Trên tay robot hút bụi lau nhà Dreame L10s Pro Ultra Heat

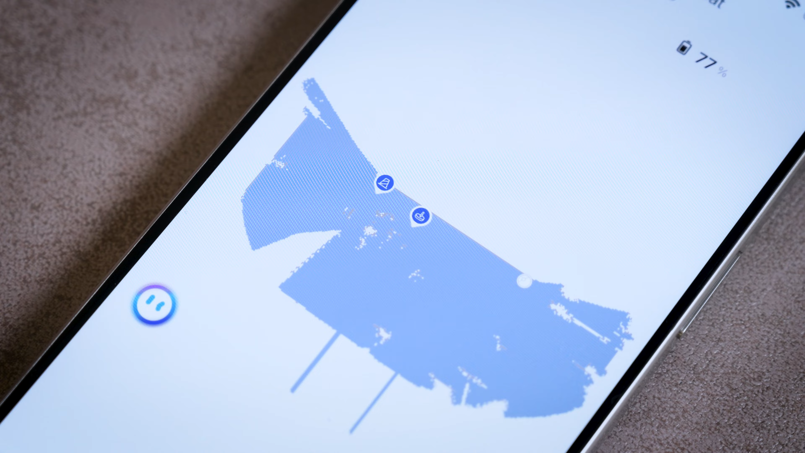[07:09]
Nó sẽ rất là nhanh chóng vẽ được cái bản đồ nhà anh em Bởi vì nó được trang bị cái hệ thống LiDAR Rất là ngon Nó đi ra cái nửa dòng dòng chút xíu rồi nó vẽ được Và mình thử nó